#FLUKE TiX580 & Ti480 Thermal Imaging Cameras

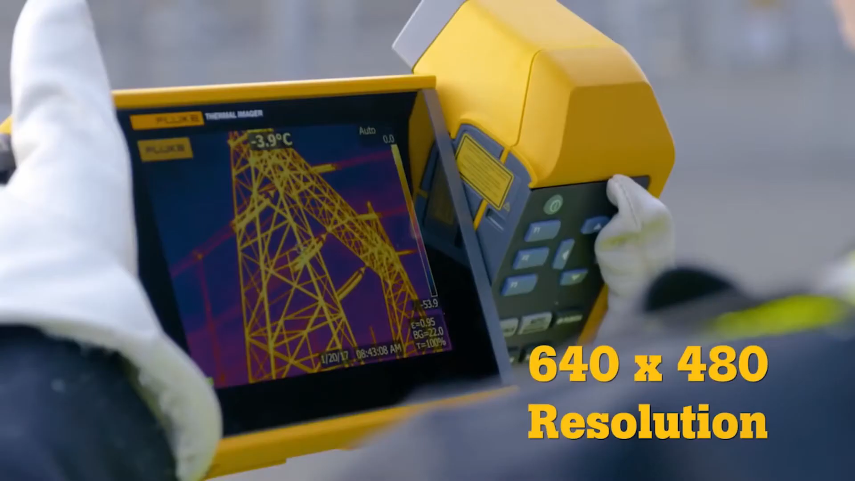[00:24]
On screen: spot -3.9°C
Four times more pixels than a standard resolution camera.
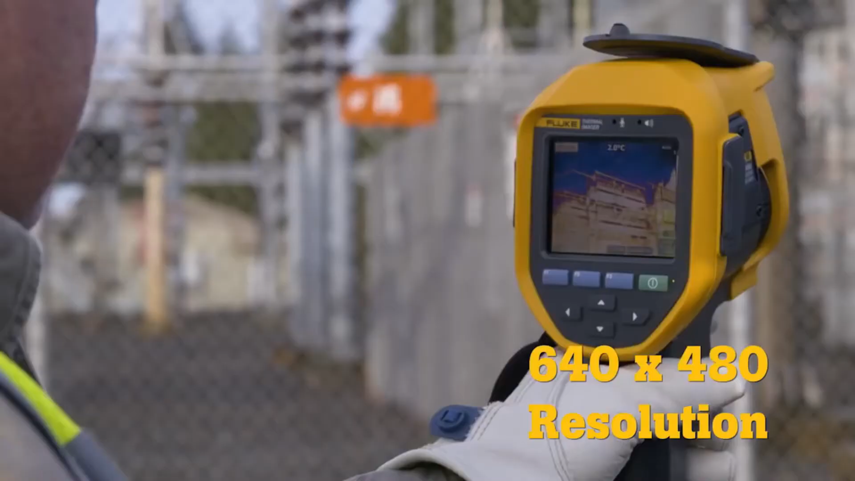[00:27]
Then, super resolution increases that to an impressive 1280x960.
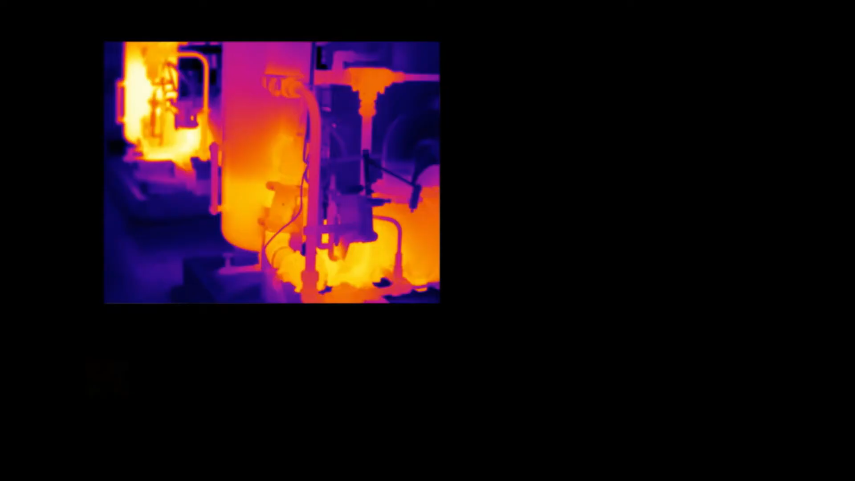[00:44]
Multi-Sharp Focus captures infrared images at multiple depths, then combines them to create a single in-focus image throughout the entire field of view.
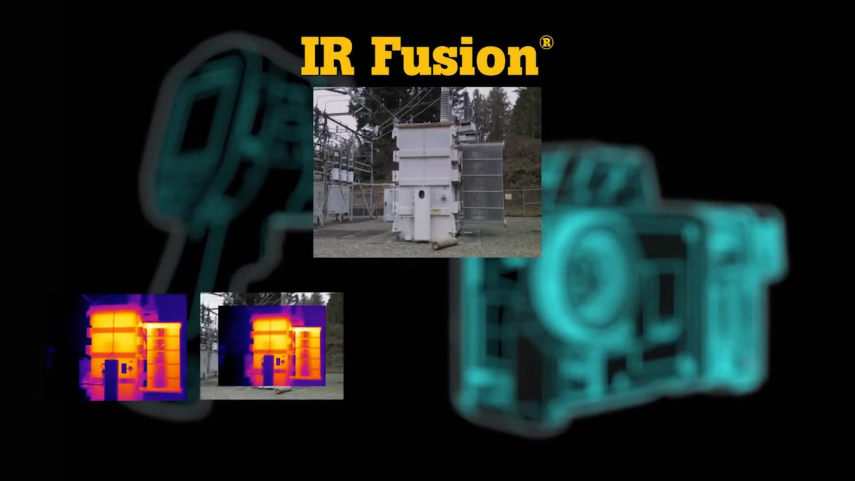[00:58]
See precise details and identify problems faster than before with its five modes.
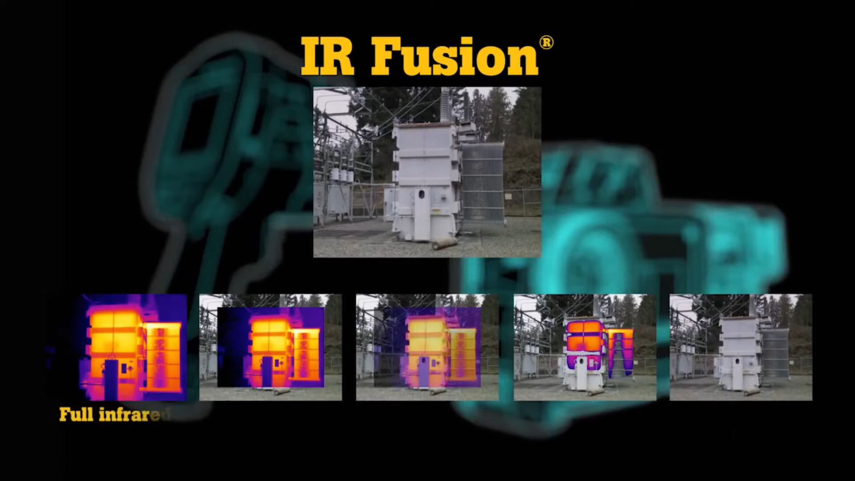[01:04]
Full infrared, picture-in-picture, auto-blend, IR visible alarm and full digital.